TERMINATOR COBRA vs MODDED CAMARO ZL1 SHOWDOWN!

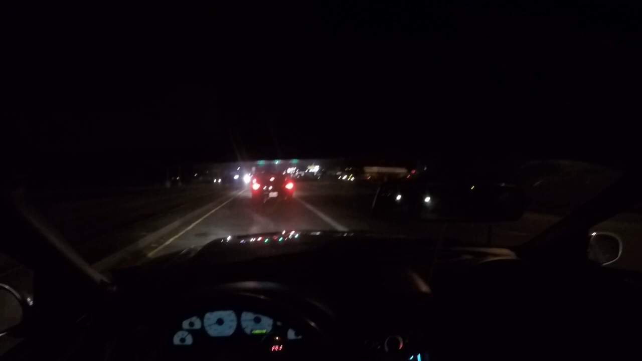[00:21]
Hi Got me a couple runs Hopefully, I know for sure I'm running this Evo in front of me He said he's not at full boost I'm not either, but I believe he's actually a little lower than me And there's also a Mustang and Camaro over here So, let's see how this goes